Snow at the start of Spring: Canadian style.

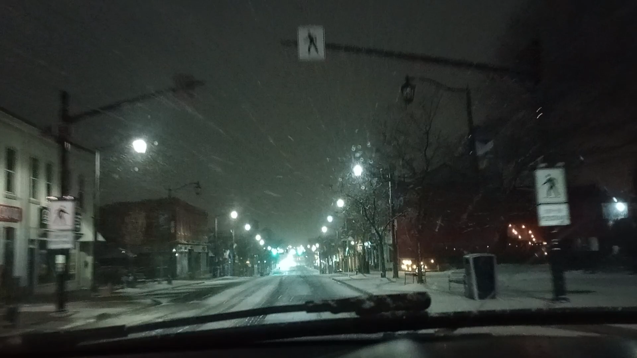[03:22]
um it's a beautiful sight in the sense that it's not that much accumulation on the road here in Milton yeah just a nice little glaze to give the the road that uh nice view so it's okay you know it's okay here in downtown Milton